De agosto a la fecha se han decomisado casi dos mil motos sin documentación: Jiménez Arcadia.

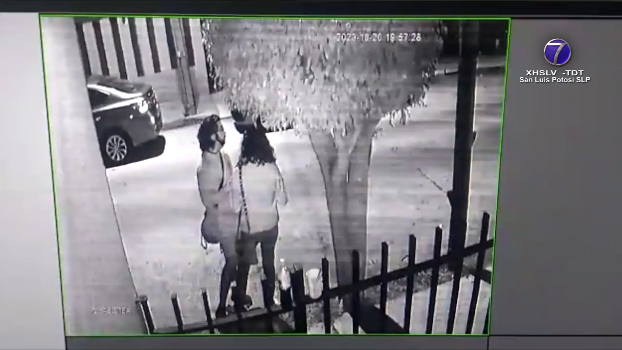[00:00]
De agosto a la fecha, la Dirección General de Seguridad Pública Municipal aseguró 1918 motocicletas sin documentación. Tras la difusión de una grabación de un asalto a dos personas en la calle Amado Nervo por sujetos a bordo de motocicletas, el titular de la Corporación Capitalina, Edgar Jiménez Arcadia, sostuvo que los operativos se mantienen.